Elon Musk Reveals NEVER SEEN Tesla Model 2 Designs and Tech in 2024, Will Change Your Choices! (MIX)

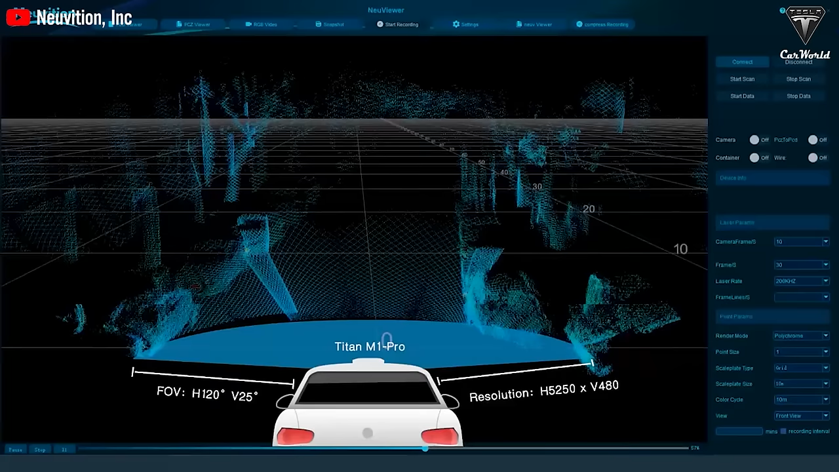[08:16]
The sensor system includes radar, LiDAR, and a 360-degree camera to aid the driver in parking and safe maneuvering.
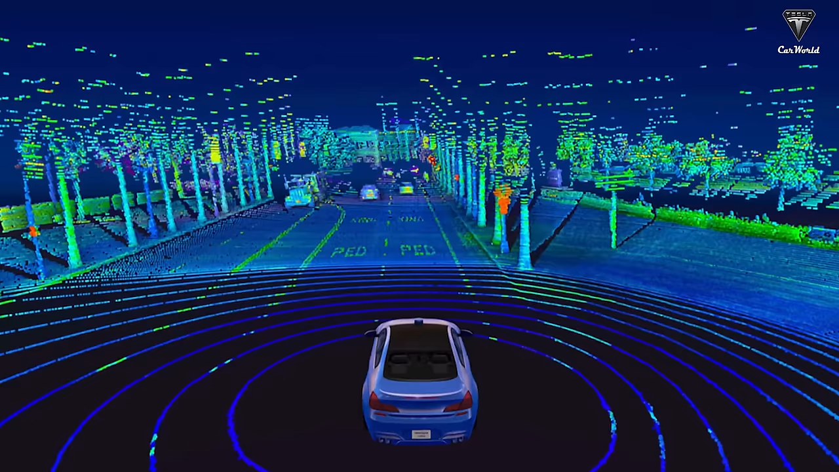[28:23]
Apple's car will utilize LiDAR sensors, radar sensors, and cameras to enhance driver assistance features.